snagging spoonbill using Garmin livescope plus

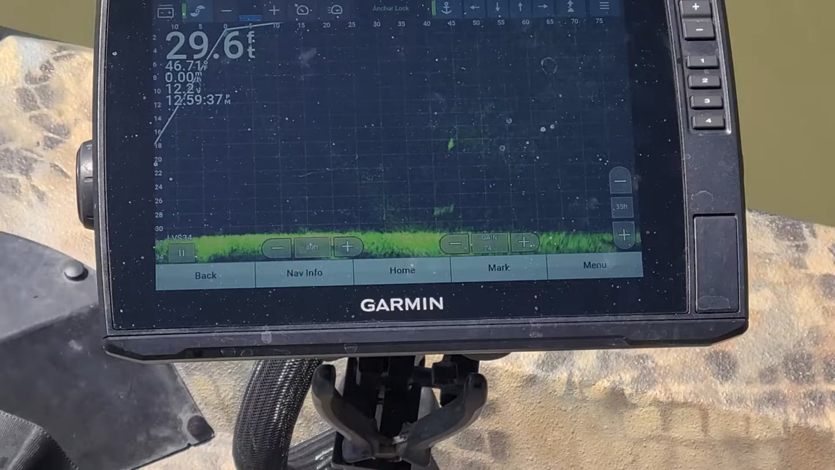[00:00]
On screen: depth 29.6 ft, water 46.7°F
There's one right there. He's about 45 feet out. Oh yeah, I'm only 35. He didn't go far enough. He's not in the cone anyway.
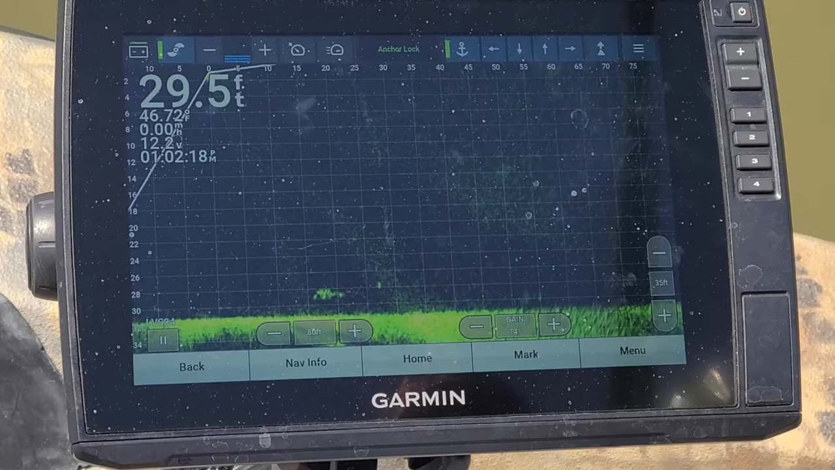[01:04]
On screen: depth 29.5 ft, water 46.72°F
Oh, you hit him. Oh, I hit him. I think you didn't. You did it too soon.